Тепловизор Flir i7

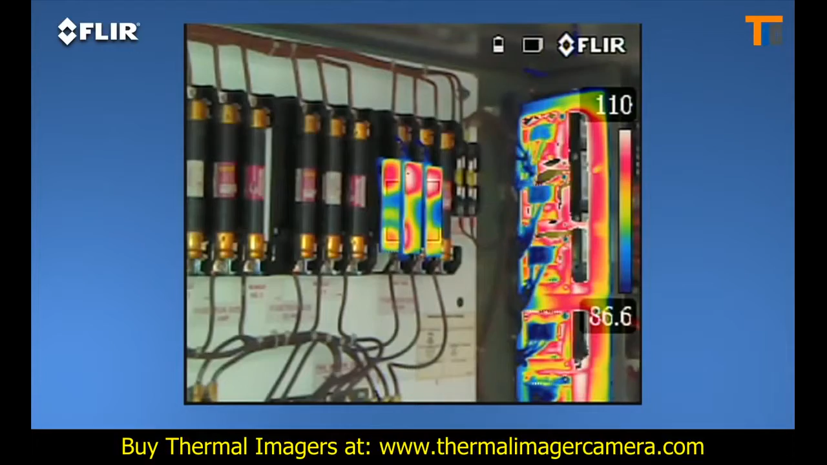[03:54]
plus thermal fusion so you can isolate and blend just the hot or cold areas in the scene.
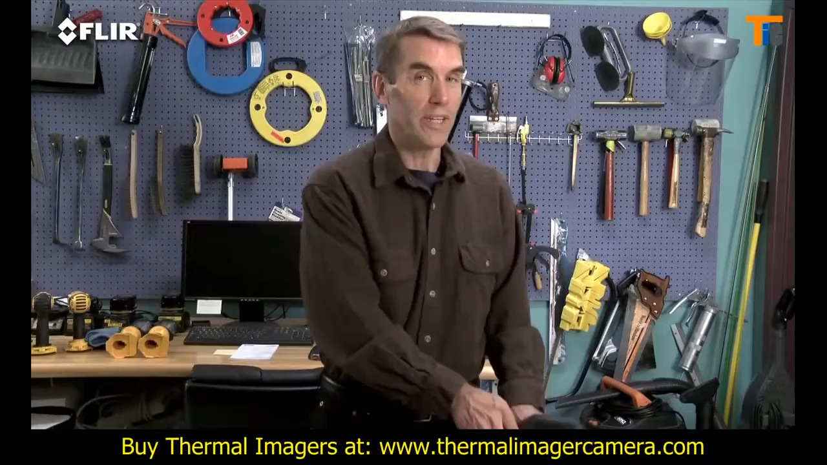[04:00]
And here, we have the ultimate E-series camera, the E60. It has all the rich functionality and features we've already covered here, and it has the best thermal imagery of the bunch at 320x240.
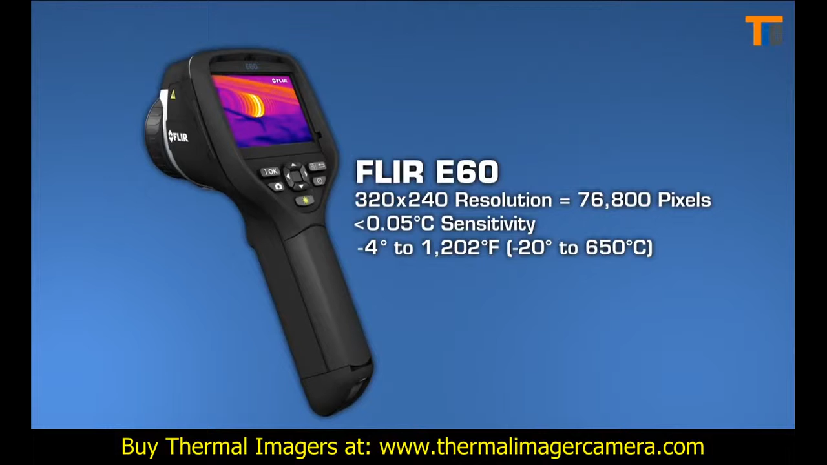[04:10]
So why would you want 76,800 pixel resolution?
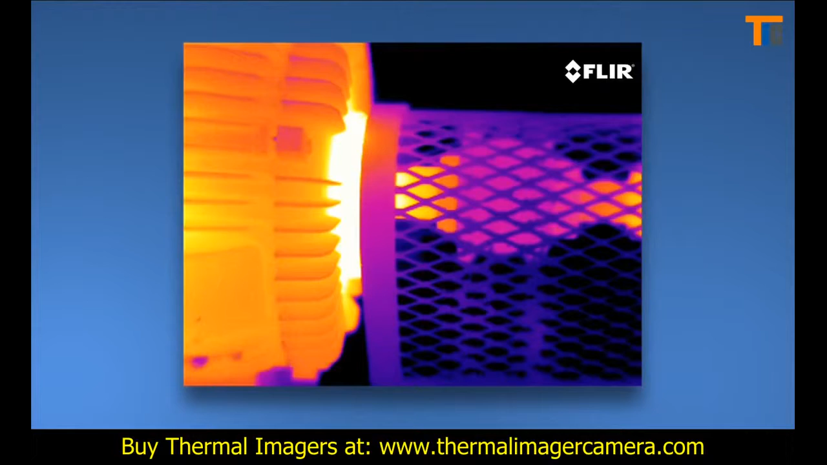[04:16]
Well for even crisper definition and tighter temperature measurement accuracy. And if your inspections involve a lot of smaller targets farther away, you'll need this extra power.